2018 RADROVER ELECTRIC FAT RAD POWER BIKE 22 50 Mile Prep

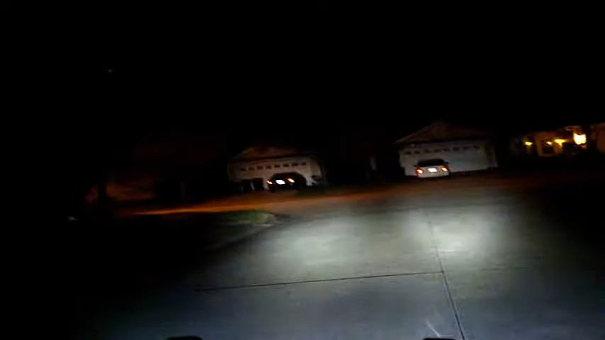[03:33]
People should be able to see me. And you should be able to see everything as well now. Okay. Alright, so I'm going to go up to pedal assist 3. Oop. Pedal assist 3. I think that's the mode that's probably the best mode to use.
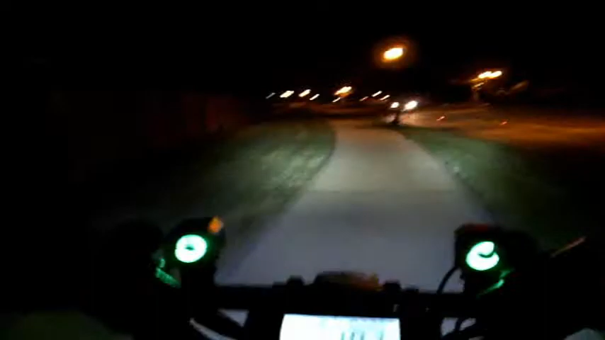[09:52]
Okay, going 18.3 miles an hour, pedal assist 3, gear 7, and that gear 7 is giving me a good workout on pedal assist 3. Going 16, it's going I was going up an incline here. Now I'm going into a decline.
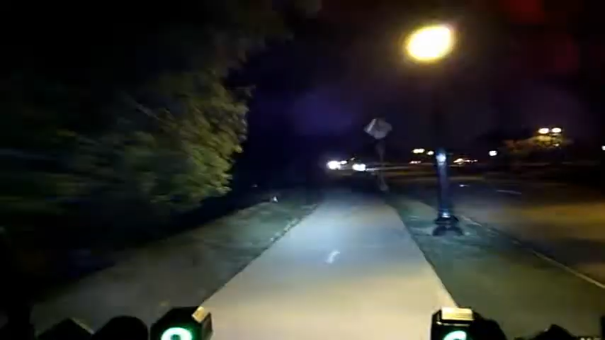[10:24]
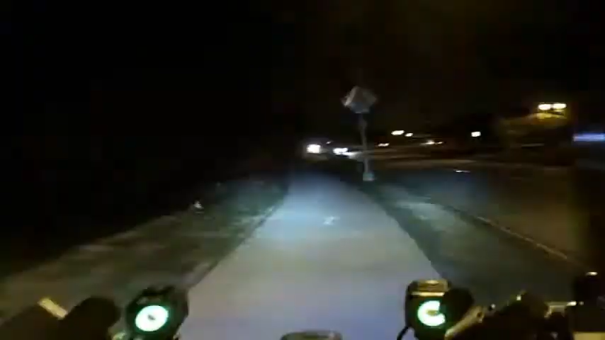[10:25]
All right. The gloves are keeping my hands pretty warm, warm enough. I like these gloves. These are gonna work out. And they're baseball gloves too. They're batting gloves. I'm gonna have to slow down here. Let this car pass.
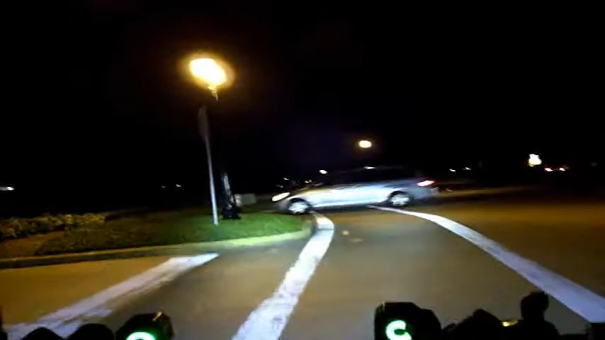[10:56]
All right, I'm gonna use my throttle. Oh, there's some pedestrian and their dogs.
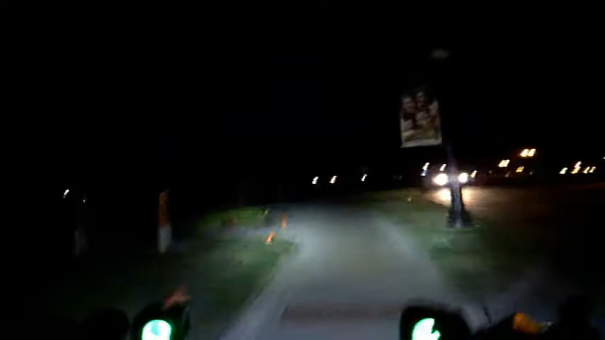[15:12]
And I think I got to be a little careful here because I know there They're doing some construction work here. Oh, okay. I remember this. Got to go through this.
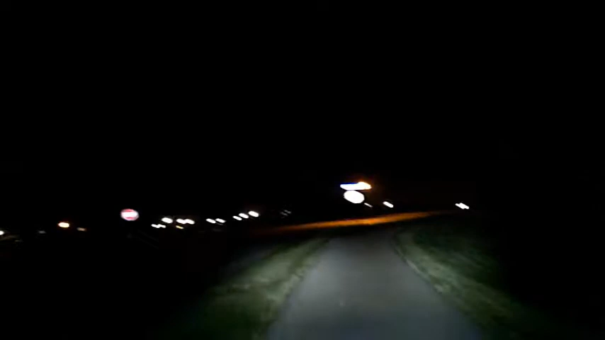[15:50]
Gotta go up and around on this here. It's kind of weird how they have this, but oh well. Back on track here.
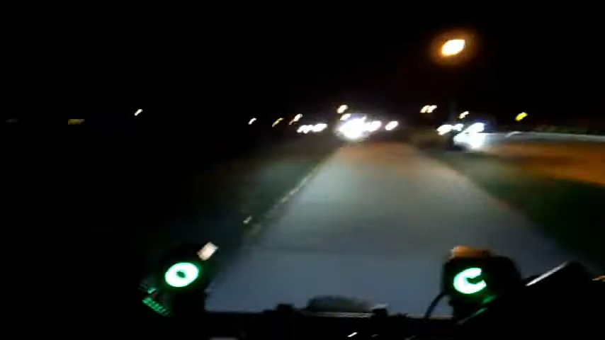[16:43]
You really do. Although the camera, I'm sure the camera is like a little different at night when you see things. My eyes can see a lot more, but I'm telling you, you having more lights is better than not having enough lights to see. I'm going at 16.9.
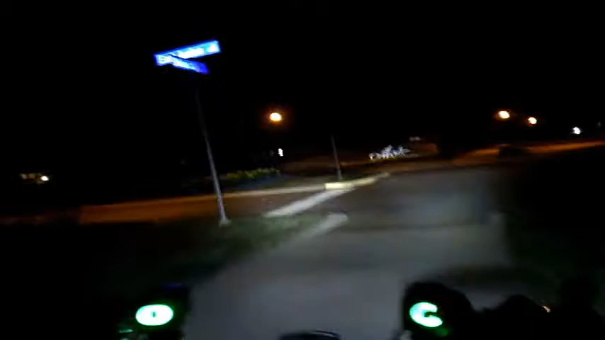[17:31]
That guy didn't even want to stop. He just kept on going, kept looking at me.
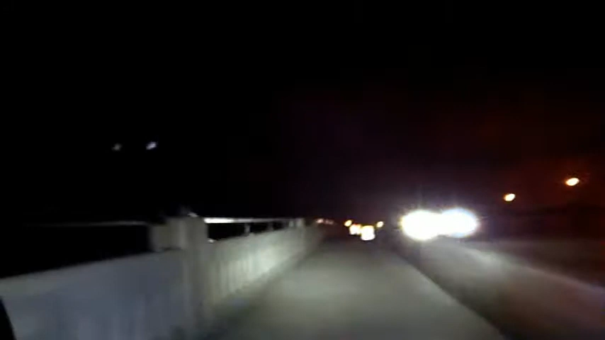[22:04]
Okay. Let's see what it's all this about. Okay, yeah, they're just making some cement here. What's this? Okay, now this is where they're making the sidewalk. You know, if you're gonna ride at night, it probably would be a good idea that you
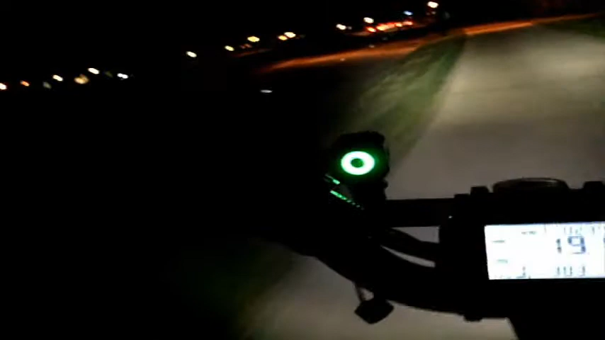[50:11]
Thank you. Okay, pretty soon we'll come up against that sidewalk repair they have here. It's coming up.
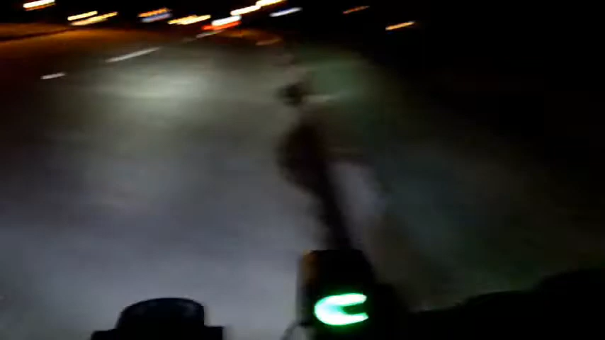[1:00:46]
Okay, I'm gonna take the street. There's just too much water. I'm taking the street. We got the sprinklers going on. Alright, I'm a little downhill so I can pedal a little faster. Which I'm going to do. Oh yeah, they got sprinklers all over here.